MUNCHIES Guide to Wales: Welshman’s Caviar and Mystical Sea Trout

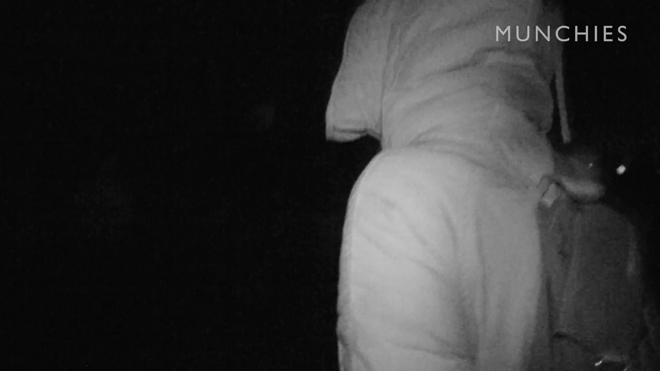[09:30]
And then as soon as we come out here, it's freezing cold. It's pitch dark.